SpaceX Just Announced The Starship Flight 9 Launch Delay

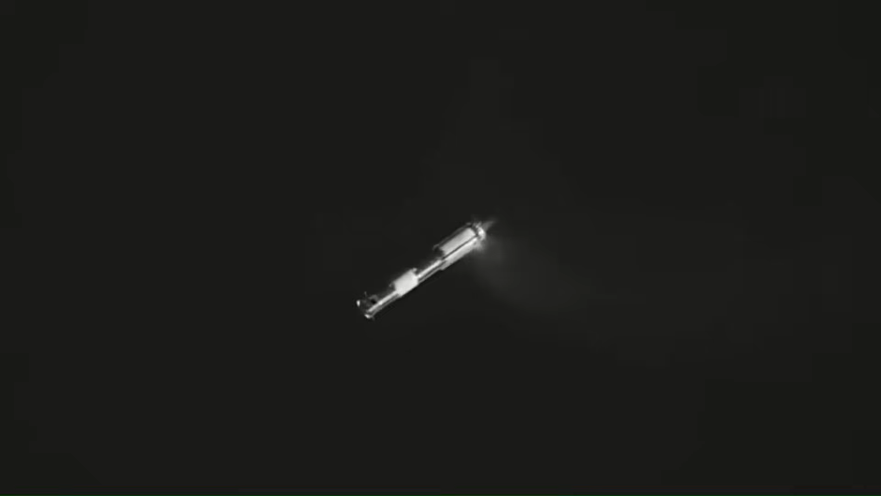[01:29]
But just before the booster was supposed to perform its landing burn over the Gulf of Mexico, it lost control and broke apart.